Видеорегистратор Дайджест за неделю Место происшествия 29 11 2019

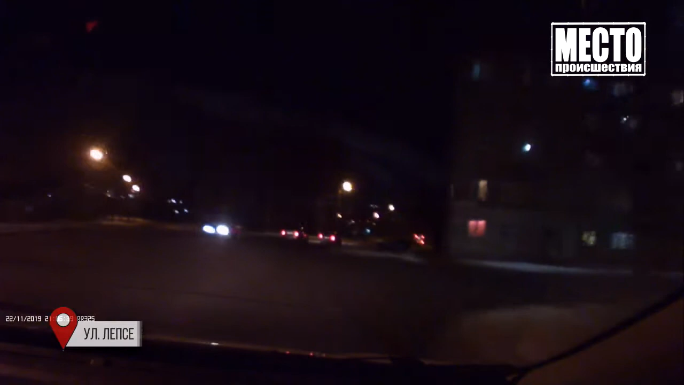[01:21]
На улице Лепси два водителя решили устроить соревнования «Кто быстрее». Один остался на своей полосе, другой выехал на встречную. Чё, дебилы дебилами, а? На повторе видно, что авария произошла прямо уже до переезда. Один из гонщиков пытался перестроиться направо и попал под удар. Виновнику аварии также грозит штраф 5000 рублей за обгон на пешеходном переходе. В Новоавиатском районе водитель инкассаторского фургона, уходя от столкновения со встречной белой иномаркой, въехал в попутный седан.
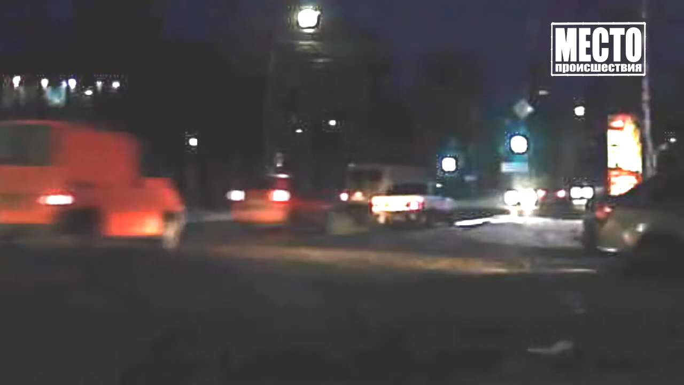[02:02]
После удара у виновника аварии отлетело зеркало, с места ДТП водитель встречной белой иномарки скрылся, сейчас его разыскивает полиция. На Октябрьском проспекте очевидцы наблюдали за опасным дрифтером на белой иномарке. На белой машине на тренированной, ара, б***ь, сейчас погоди. Только вы читаете, б***ь.
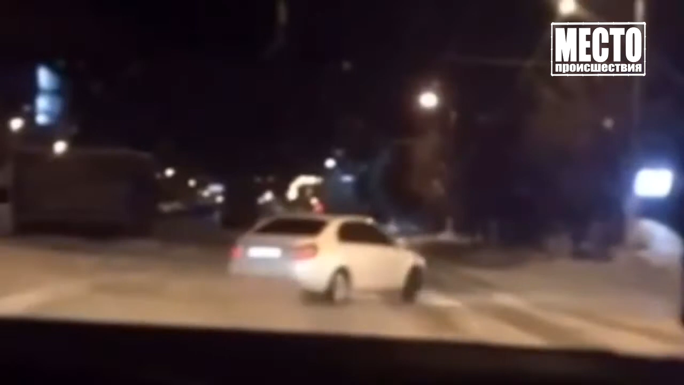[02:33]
Такое поведение на дороге явно подпадает под понятие «опасное вождение». Впрочем, пока наказания за такие маневры нет, в кодексе планируют добавить статью 1238. Предварительно за опасное вождение будет штраф 5000 рублей.
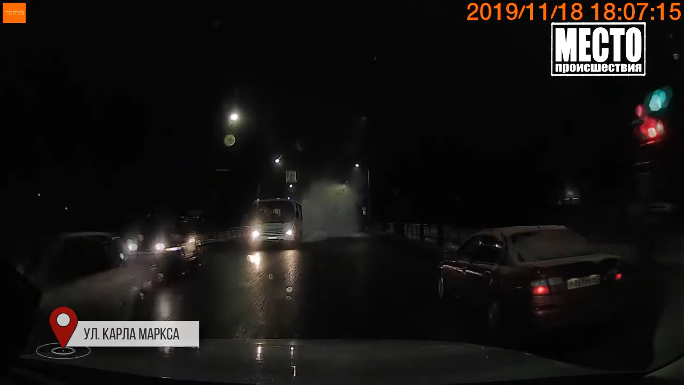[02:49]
На улице Карла Маркса автобус, видимо, пытался задушить автомобилистов своим выхлопом.
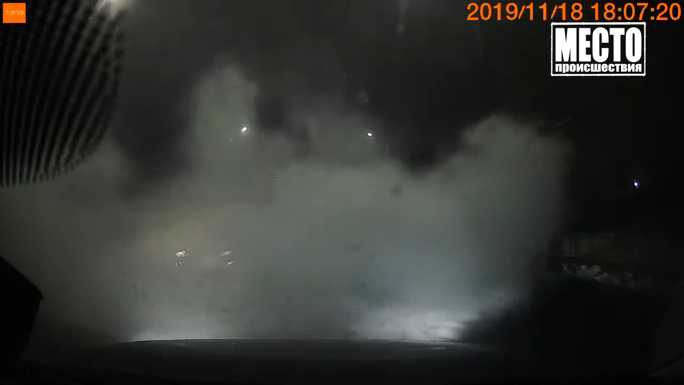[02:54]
Блин!
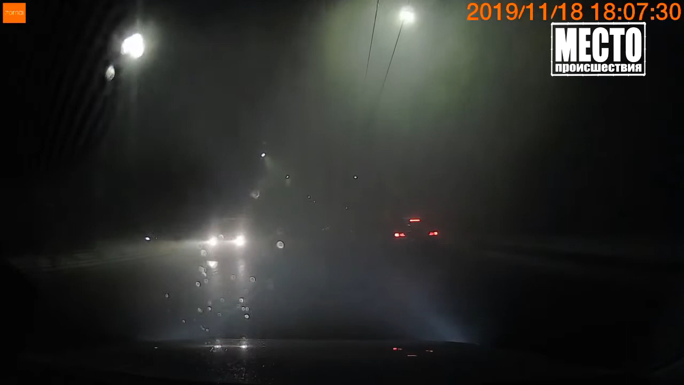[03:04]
Кроме неприятного и, судя по всему, вредного запаха, ухудшилась видимость. Автору видео даже пришлось включить аварийную сигнализацию.